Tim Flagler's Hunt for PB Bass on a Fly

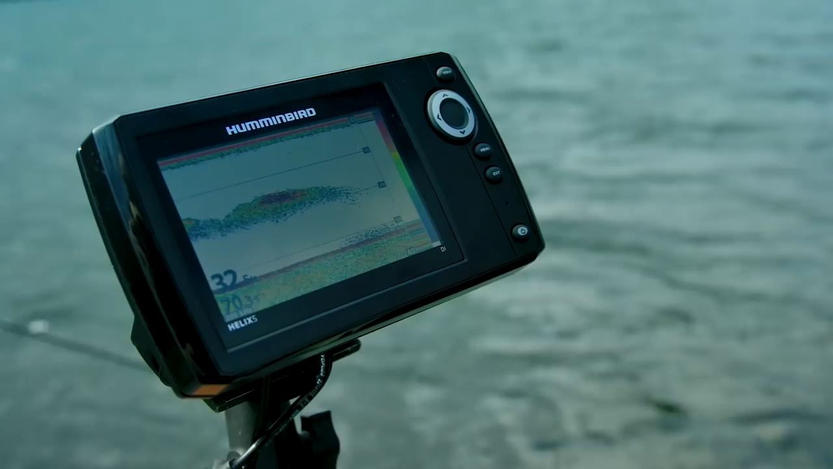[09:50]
an absolutely massive bait ball right here
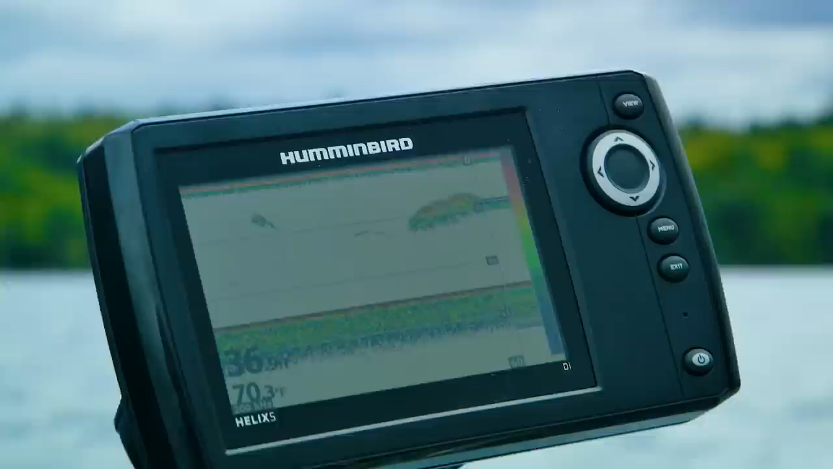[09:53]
On screen: water 70.3°F
and we're in 37 feet and the bait balls at 15 to about 12.